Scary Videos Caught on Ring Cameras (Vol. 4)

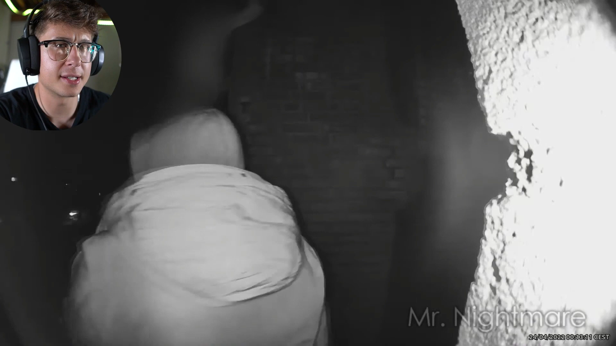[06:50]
Please tell me this guy's got a mask on. I don't think this guy has a mask on either. Is there something wrong with people? Yeah, he's got no mask on.
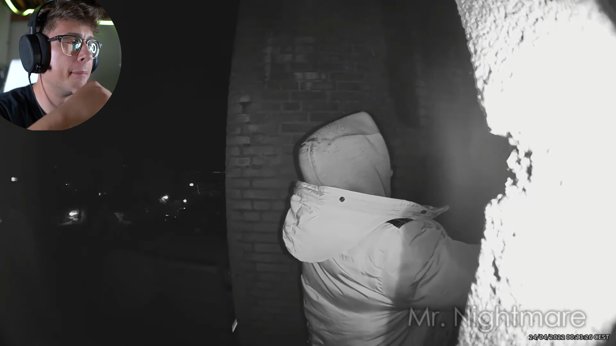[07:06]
I'm, I'm dumbfounded. I don't understand that people are this stupid. Everyone has rings nowadays. Dude, people are actually that dumb? Luckily, this was a cold night, and all the windows in the house were closed, because it was clear they were trying to burglarize the house,